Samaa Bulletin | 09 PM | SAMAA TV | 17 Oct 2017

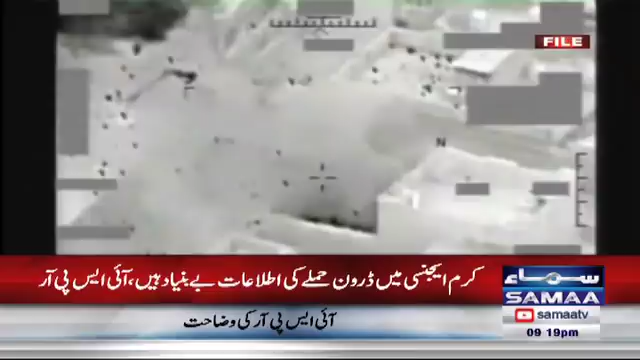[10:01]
گیا ہے آپ کو بتا رہیں گے دہشت گردوں کو وہاں پر مارا گیا ہے ان کے بھاری جانی نقصان کی اطلاع